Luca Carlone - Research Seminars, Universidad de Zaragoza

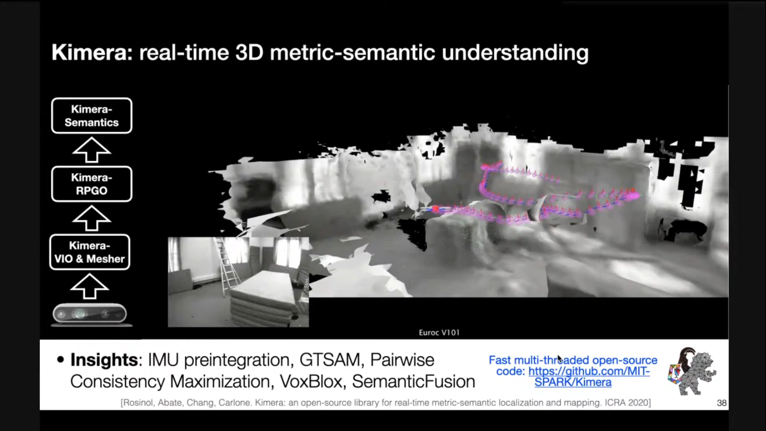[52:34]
why like you know i want to briefly cover like you know the last contribution i'm going to discuss which is this idea of 3d dynamic scene graphs which is just an abstraction of an environment as a graph okay as a graph like you know containing objects and their relations so let me try to tell you like you know uh first high level what is a scene graph
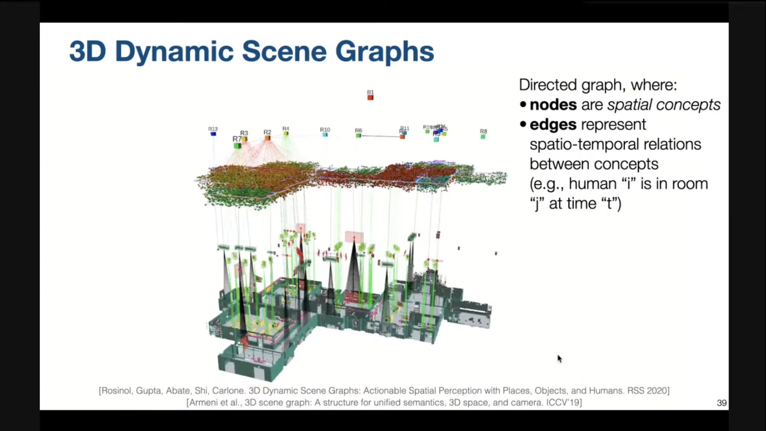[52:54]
so a scene graph is a graph in which you have multiple layers the lower layer is the the metric semantic mesh which is identical to the one we estimated with chimera but there are also multiple layers which are obstructing the environment in different ways for example layer two it's just collecting all the objects and uh agents like humans for example in the environment layer three is collecting all the places and structure places and structure
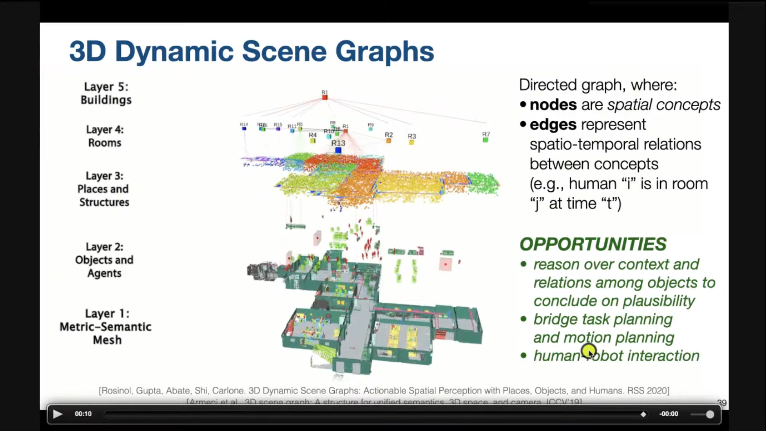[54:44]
you know walls objects and so on and so like you know this idea of dynamic scene graph can really like you know help human robot interaction and be very helpful like you know in connecting to motion and task planning last
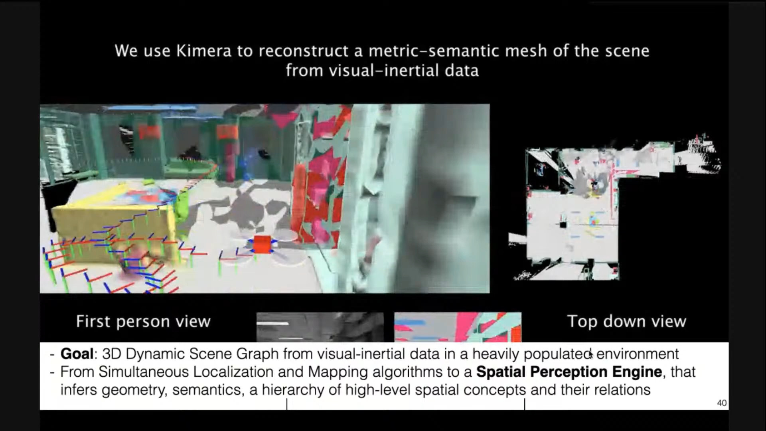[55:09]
just the 3d mesh that chimera is estimating maybe let me focus on the more interesting part we are the first ones essentially trying to estimate in real time
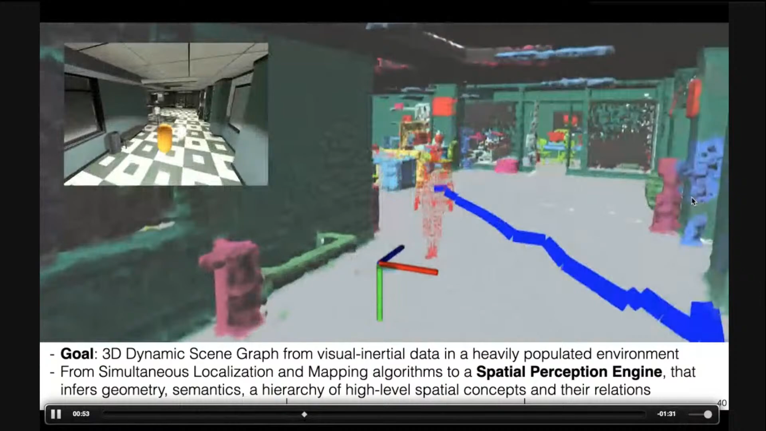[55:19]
dense models models of humans moving in the environment while the robot is moving over
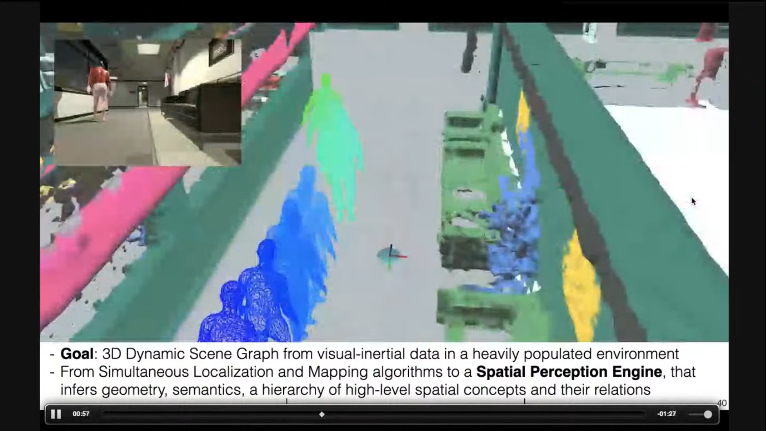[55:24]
time so you see that not only we estimate the 3d structure and the semantics of the environment we
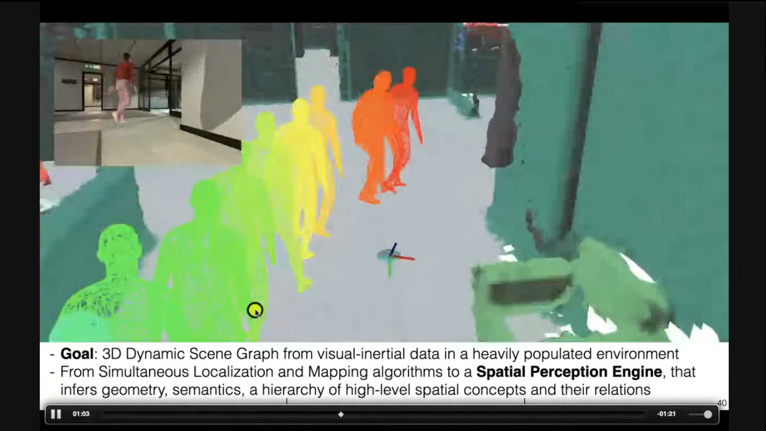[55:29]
also reconstruct dense models of humans and we track them over time in a fairly accurate
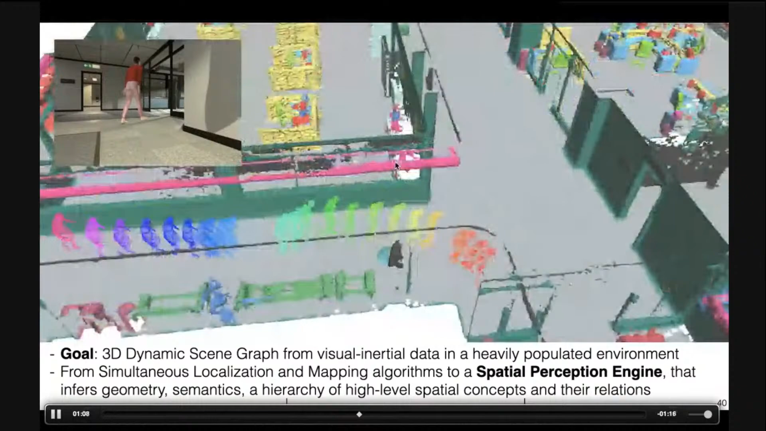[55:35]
way so that's why you know this structure is dynamic because we are tracking moving moving things over time and we're able to segment all the objects in the environment such that we
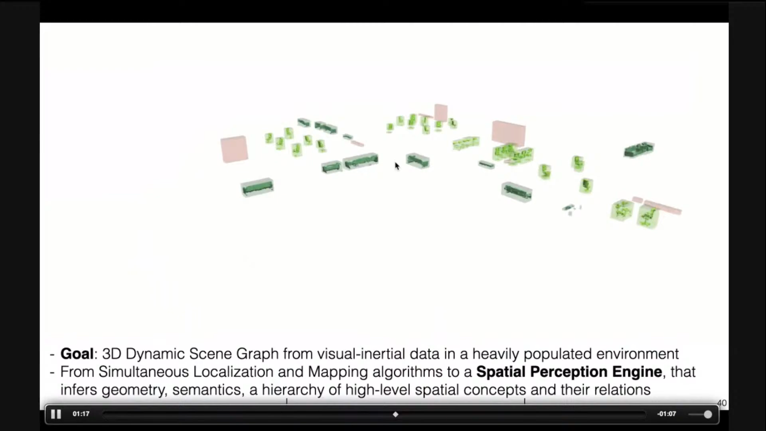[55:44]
can build this graph of places in which we localize like
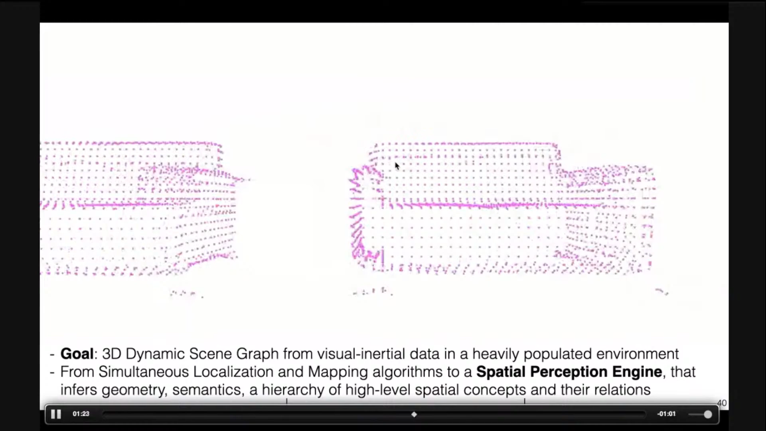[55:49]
you know a number of objects and by the way the algorithms we use for object uh localization are
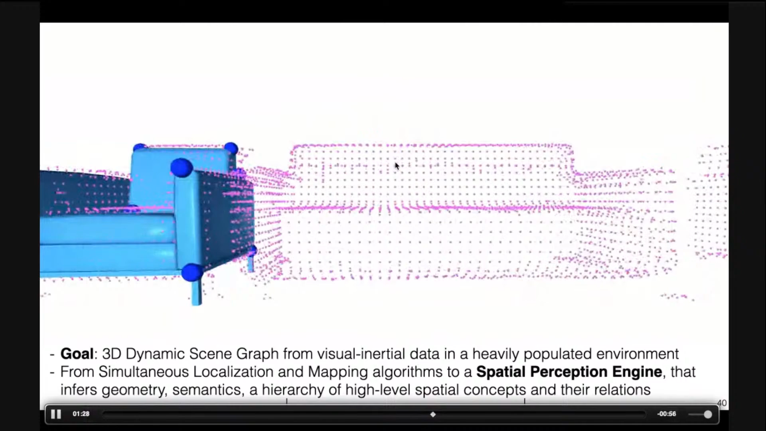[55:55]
the very same algorithms i was discussing in the first part of the presentation
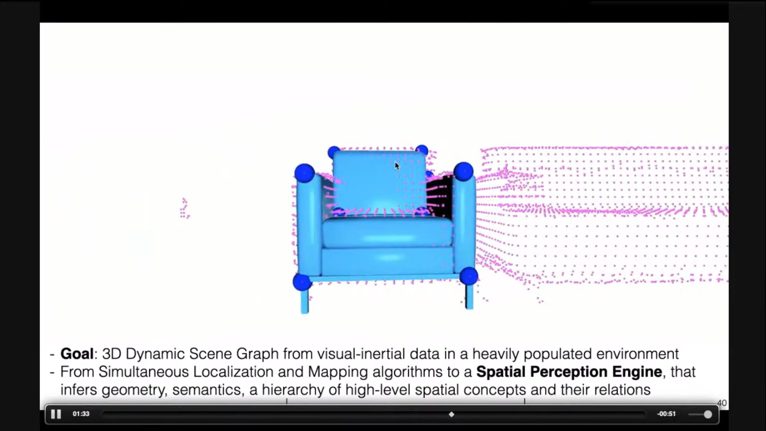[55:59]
we also do like you know something nicer about you know segmenting the different rooms in
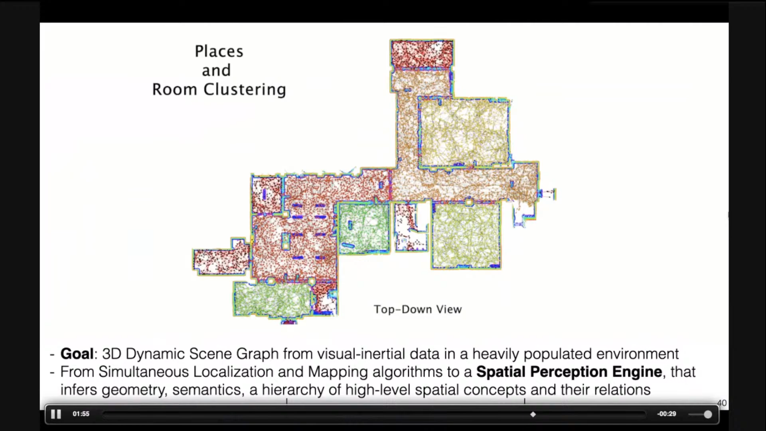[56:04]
the environment and building like you know a complex layout of the environment i will not